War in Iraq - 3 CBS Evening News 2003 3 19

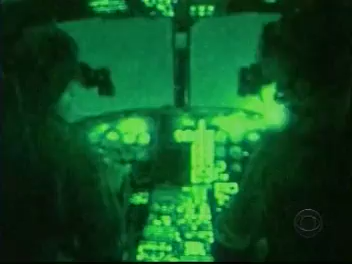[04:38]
One can only see through a night vision lens. Technology believed to be in short supply in the Iraqi army.
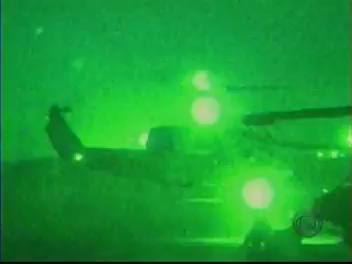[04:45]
Tonight, for the first time here, all of these Marine Super Attack Cobra helicopters sit on the runway, fully loaded with live ammunition.
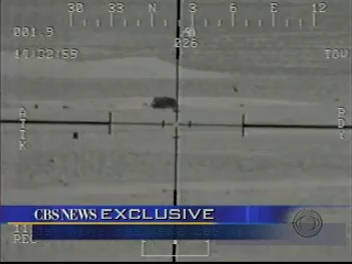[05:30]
The pilots fire four TOW missiles. All four hit the target. There you go.
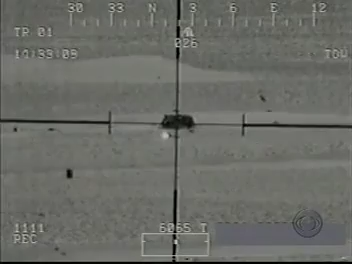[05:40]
Good, good. Good hit, good hit. Two good hits. The commanding officer of this squadron has told his Marines to get ready.
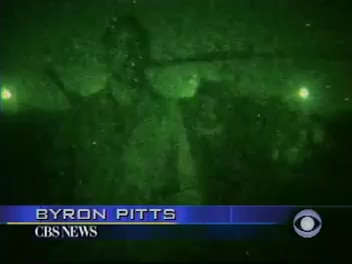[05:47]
I don't know when the fight will start, he says,
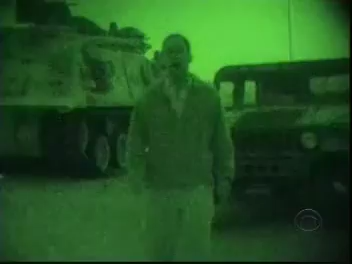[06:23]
although we can't report exactly where. The troops at this position, the 3rd Infantry Division's 1st Brigade Combat Team, have now been given ammunition, small arms, tank rounds, explosives. They are wearing their Kevlar and their helmets, although the troops here, at least, are not in chem suits as they make their final preparations for war. It is quiet tonight, very dark. Troops asleep on cots right next to their vehicles.